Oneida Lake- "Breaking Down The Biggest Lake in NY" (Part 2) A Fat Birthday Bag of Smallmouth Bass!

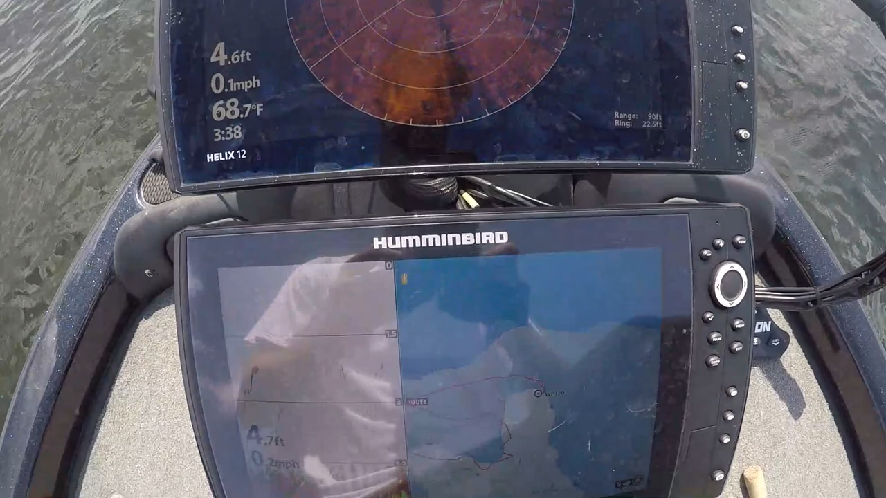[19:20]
On screen: water 68.7°F
And once I do, it's about finding the depth range. So, now I'm in 4 feet, and I'm targeting 6 to 8 feet of water.
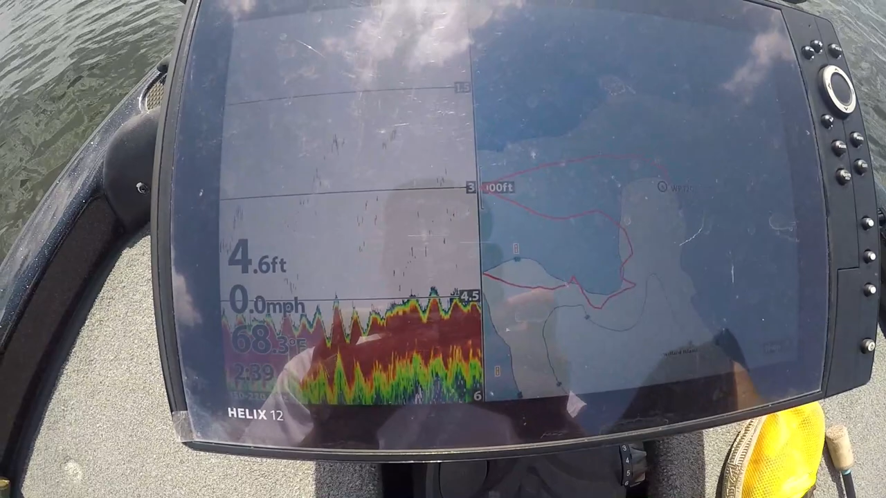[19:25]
On screen: depth 4.6 ft, water 68.3°F, speed 0.0 mph
So, over the lines of this map right here are going to be a depth change.
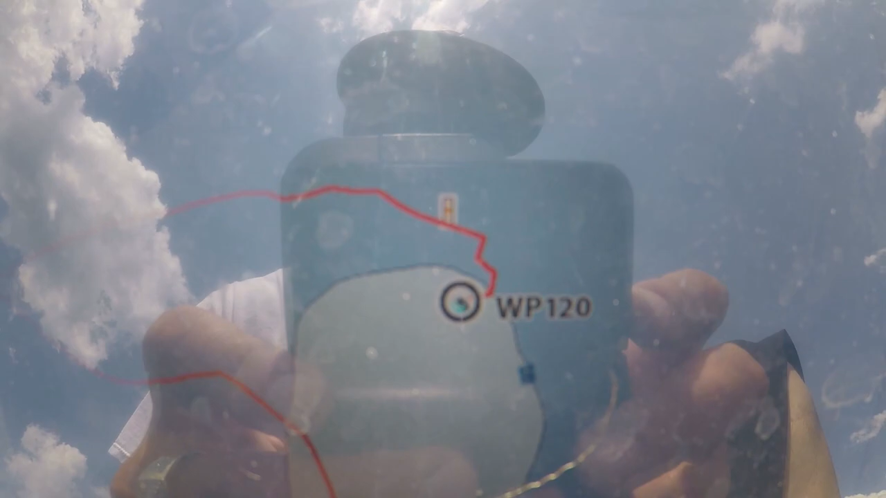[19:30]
It's going to get a little bit deeper. So, I'm going to be casting off into 8 to 10 feet of water.
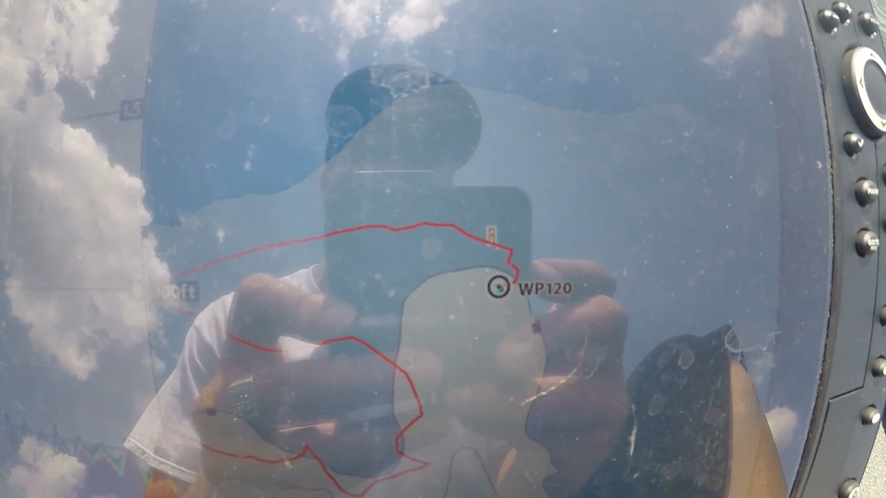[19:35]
And as you can see on my 360, it's displaying darkness right here.
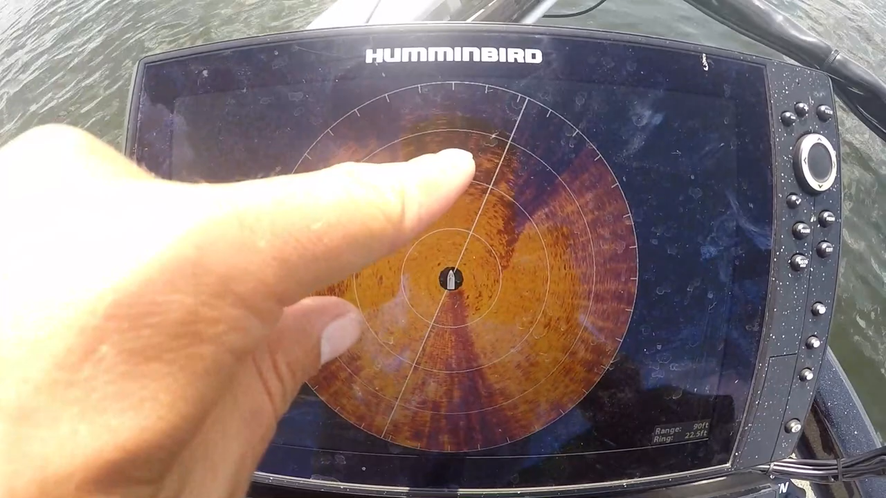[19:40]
And that means that there's going to be a drop off, and there's going to be also extra structure that has a different density.
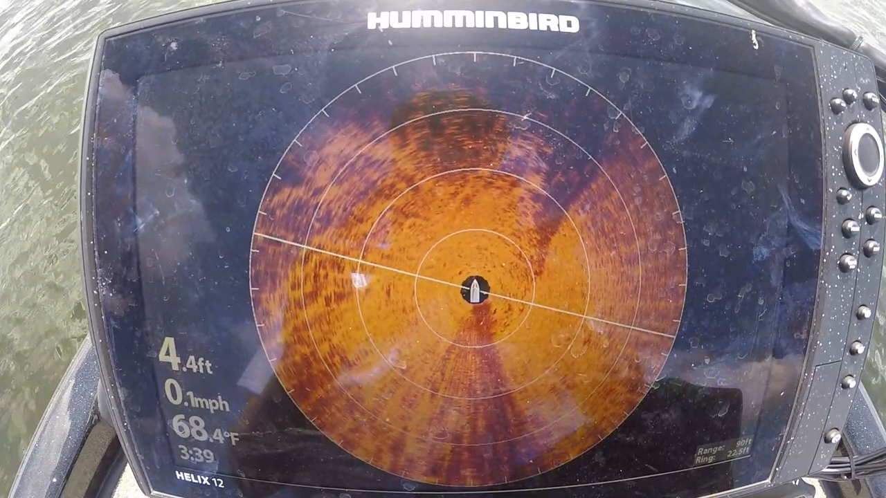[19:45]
On screen: depth 4.4 ft, water 68.4°F, speed 0.1 mph
It's not going to be as hard.